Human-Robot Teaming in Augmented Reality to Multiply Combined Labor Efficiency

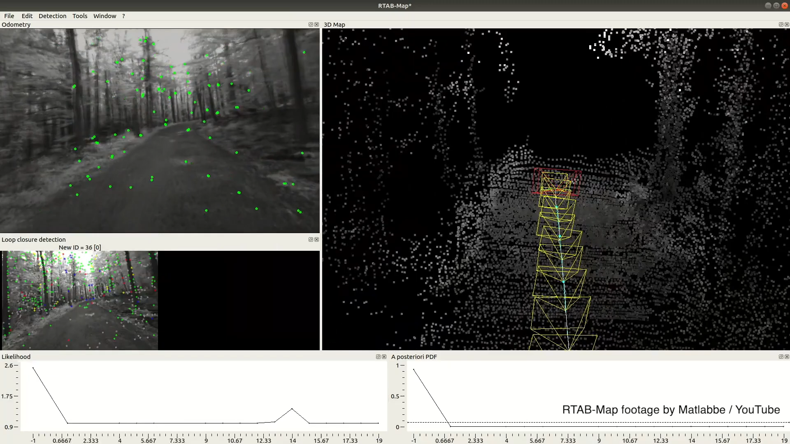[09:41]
simultaneous localization and mapping there are various flavors of slam many open source and they all come with their own benefits flaws and most notably accumulate different amount of drift
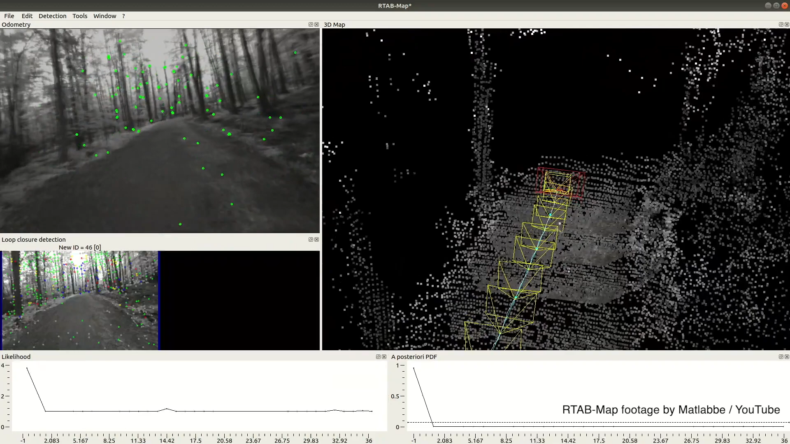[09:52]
and errors over time these errors can be compensated for and accuracy improved
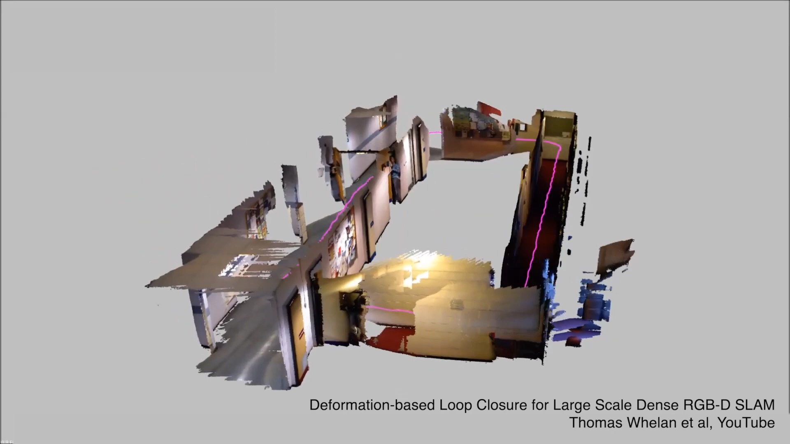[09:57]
and I was actually quite successful in improving ARKit's accuracy in the cloud and building
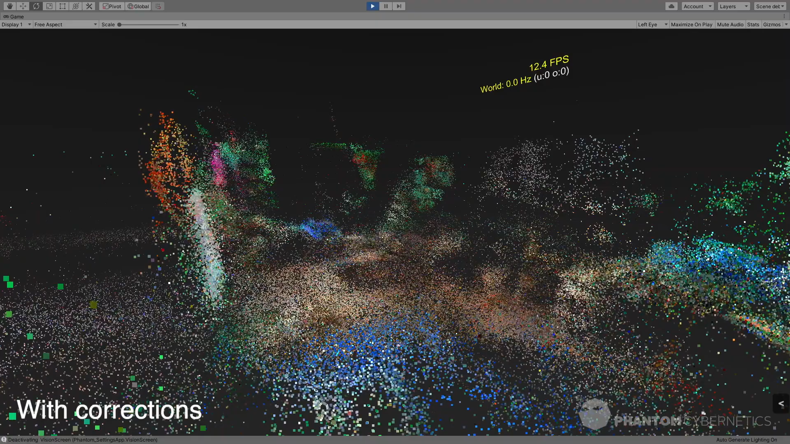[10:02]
a somewhat solid map out of whatever data I was able to get from it needless to say this
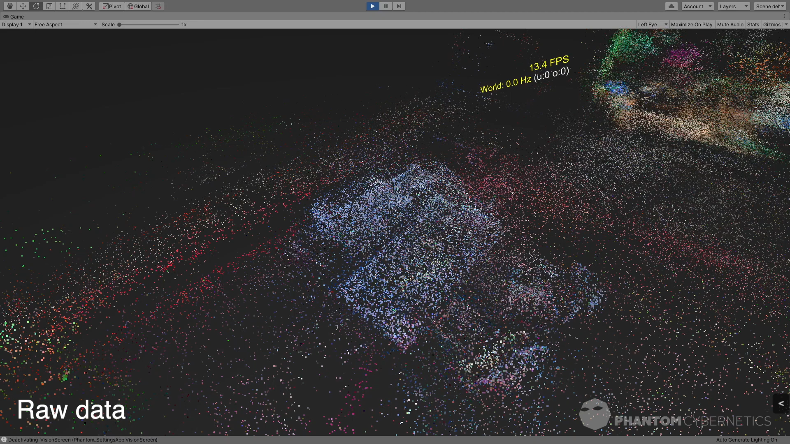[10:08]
was a pretty hardcore endeavor even detecting ARKit's own loop closures is a major
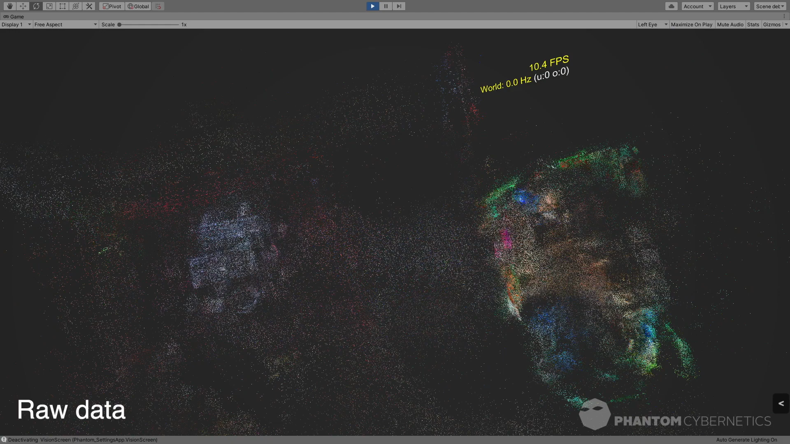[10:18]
good enough for stage demos and making toys the real trouble begins when you'd like to feed
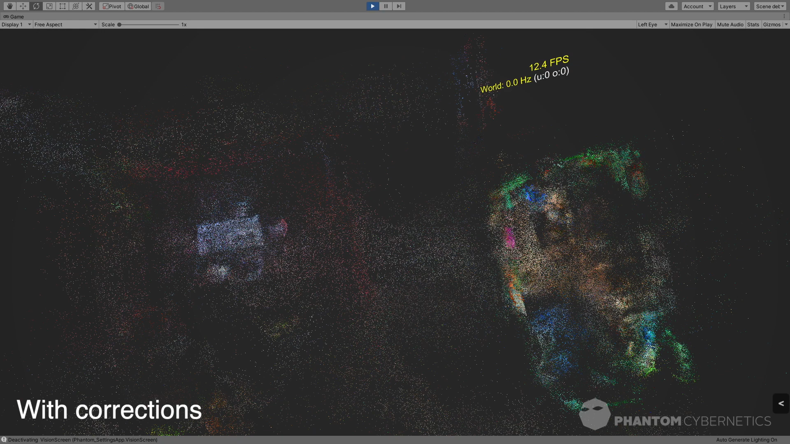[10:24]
such an updated map and corrections back into your device today that's impossible hardware makers lock developers out of accessing the inner workings of their algorithms and
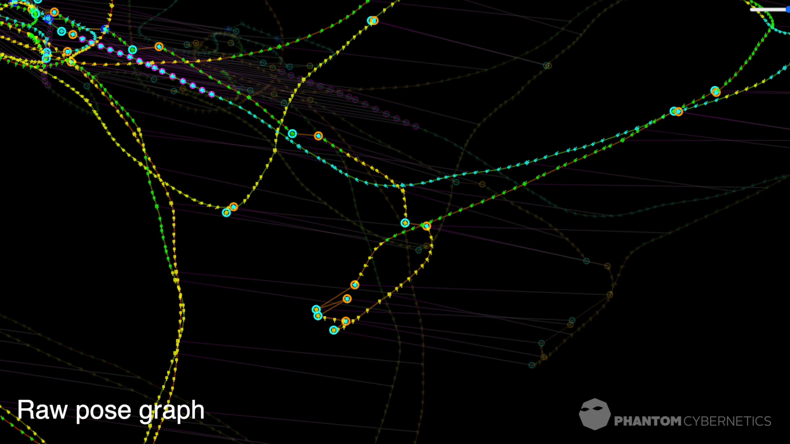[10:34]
won't let you modify the underlying post graph and the map the device is internally working with
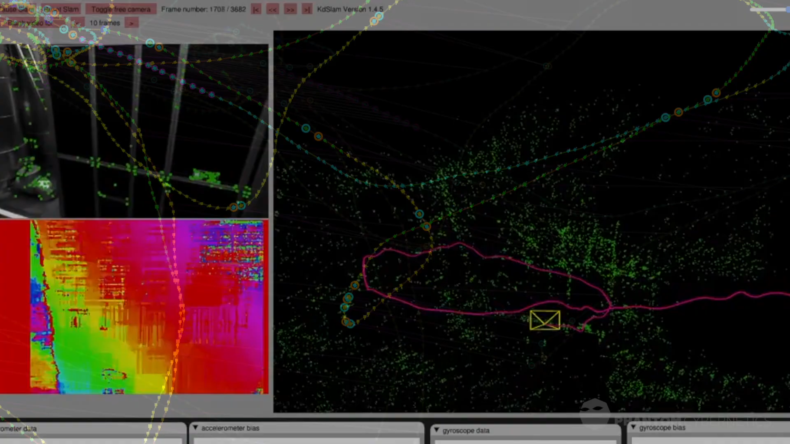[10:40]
you'd have to run your own slam subsystem on every device you're dealing with which often
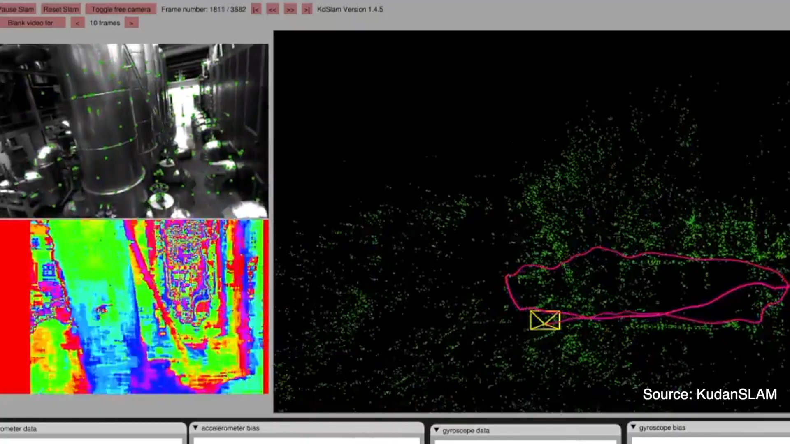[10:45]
isn't feasible because of other roadblocks on top of that more and more AR hardware these
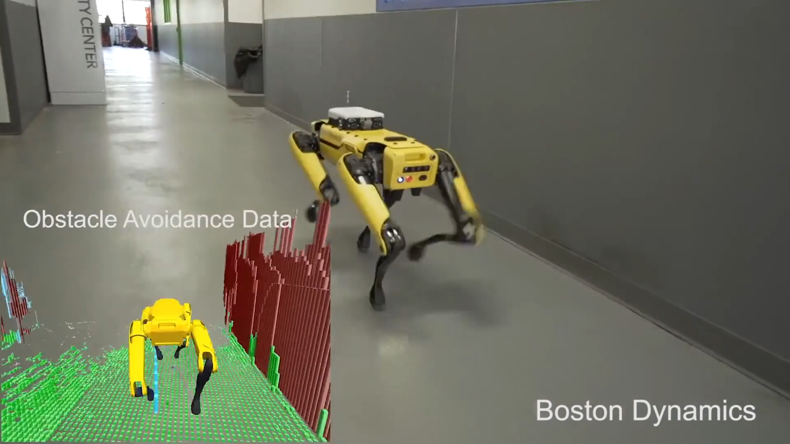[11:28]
they come with this is how we establish a rough estimate of the transformation between
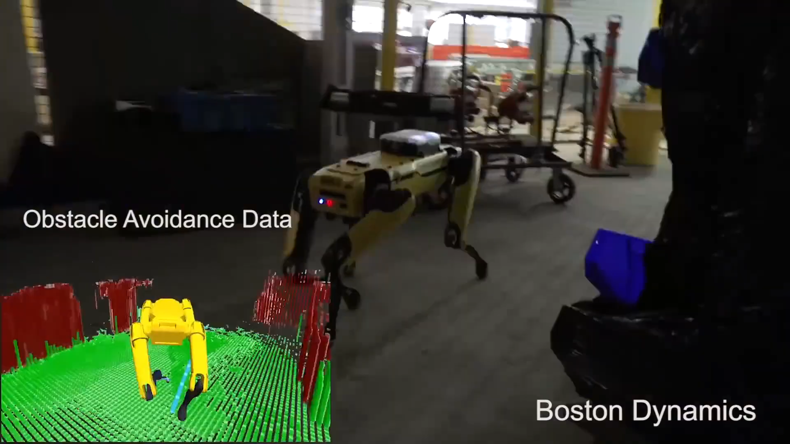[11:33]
their
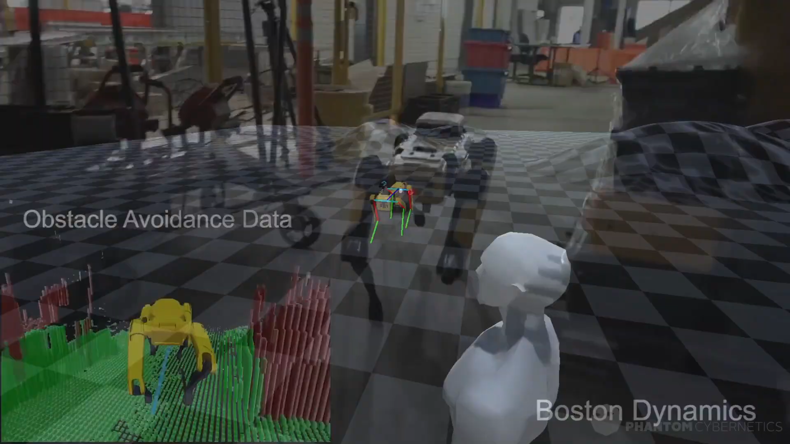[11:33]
coordinate systems and then we will update this estimate whenever we get the chance then
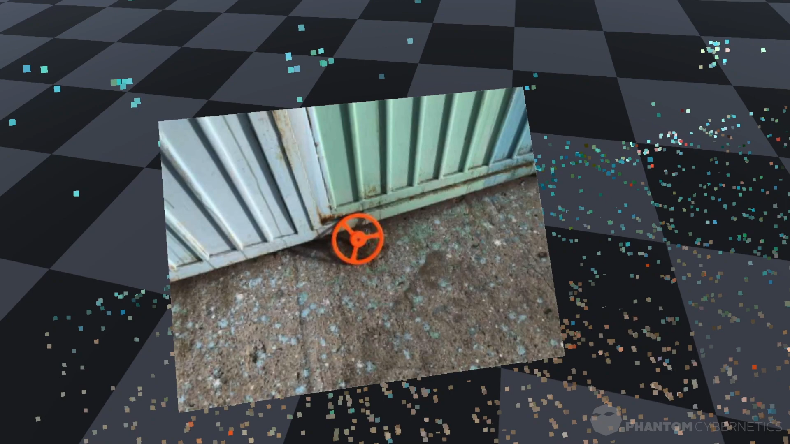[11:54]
rough estimate of the target coordinates but also provide a bunch of local contextual